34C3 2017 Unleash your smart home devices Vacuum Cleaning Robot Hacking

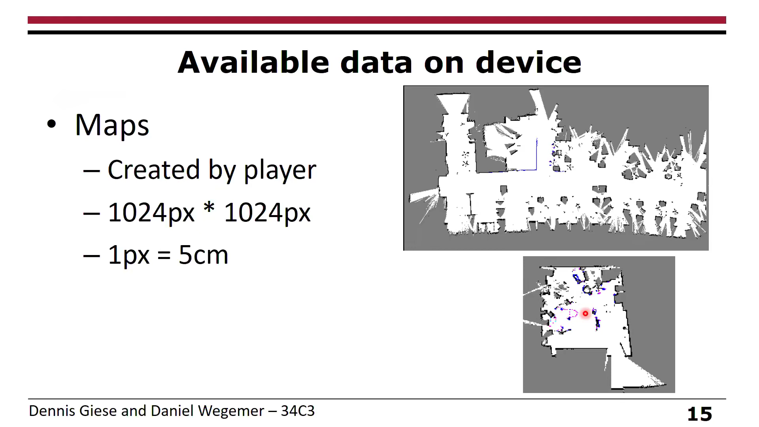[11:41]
One thing is the lighter is way more precise, but they just store like five centimeters in terms of accuracy. Right. Before we take a look at the communication itself, we want to take a look at the configuration.